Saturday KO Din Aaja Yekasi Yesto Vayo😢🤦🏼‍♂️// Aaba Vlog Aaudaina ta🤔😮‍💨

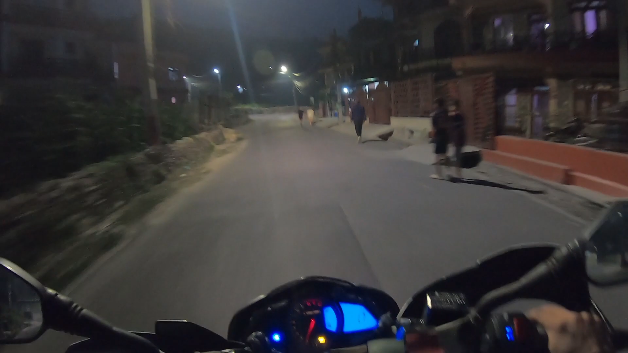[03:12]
अच्छु जाडो भयो अँध्यारो भयो यार अब बाटो चाँडाउने भन्छु जहिले नि अँध्यारो हुन्छ के हुन्छ के हुन्छ
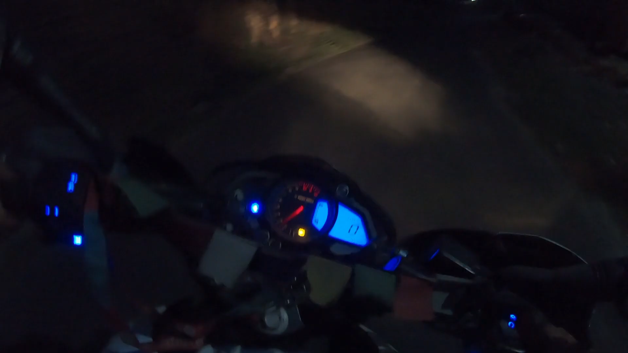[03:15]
एक किलोमिटरको नि आजकल रोकियो कि यार पहिला केही भएको थिएन एक्कासी रोकियो अनि यो पनि बनाउनु हो यो पनि बनाउँछु